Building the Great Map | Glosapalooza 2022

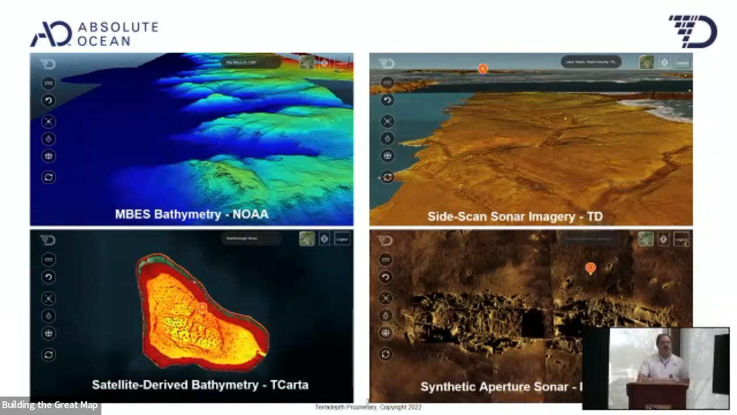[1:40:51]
So we pretty well span the whole spectrum of data type. And we also can work with other data sets like water column data, METOC data, that type of stuff to overlay it into the system and provide different perspectives.
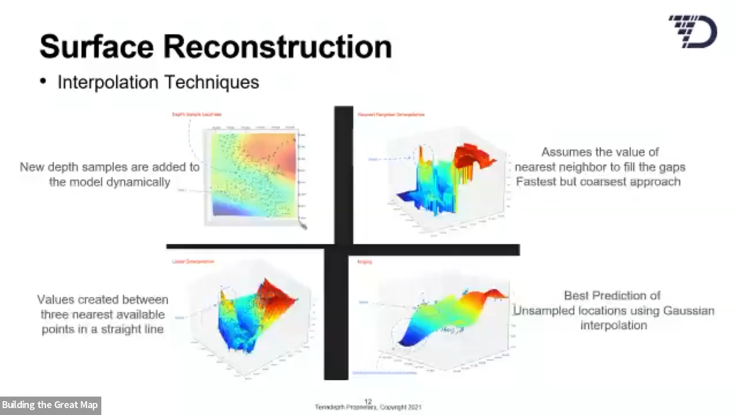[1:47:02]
So as we continued the process, you know, we went through the different interpolation techniques, but the point to this is we did it dynamically. So for instance, to begin with, we maybe had X number of points, and then we had more, and each time we would add points, we would render it again, which would give us a better rendering, and each time we got a better rendering,
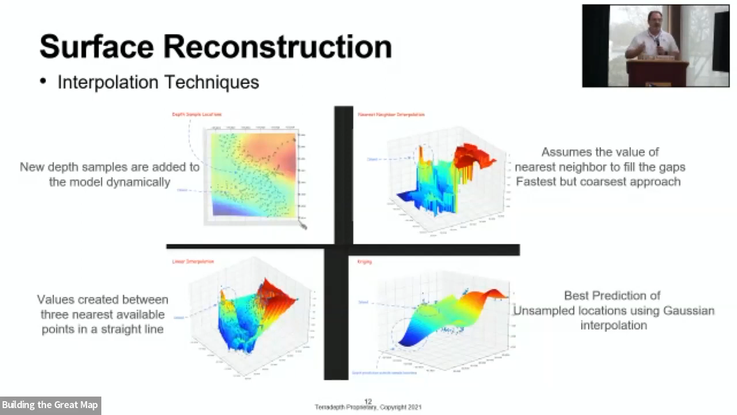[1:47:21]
it became more comparable to the high density multi-beam that we started with. And then finally, we were able to come up with a surface reconstruction where we connected the dots, created a smooth linear relationships that gave us a nice flowing output based on, you know, common processes, but at the same time, the ones that we thought worked best in our particular application.
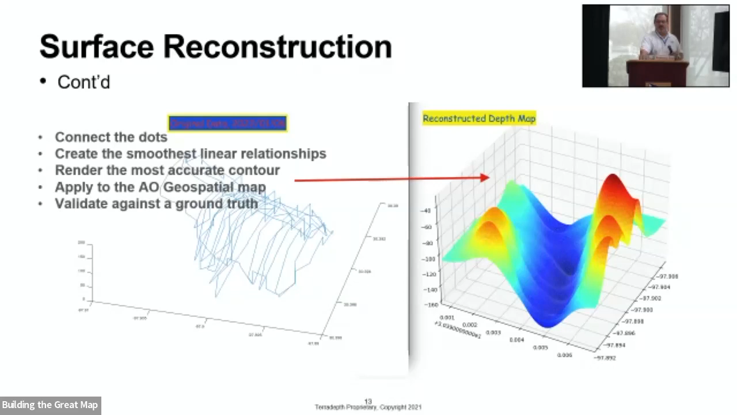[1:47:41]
So once we got it all put together, we actually ended up with a map that represented itself pretty well with regard to comparison to the high-res multi-beam that we started with.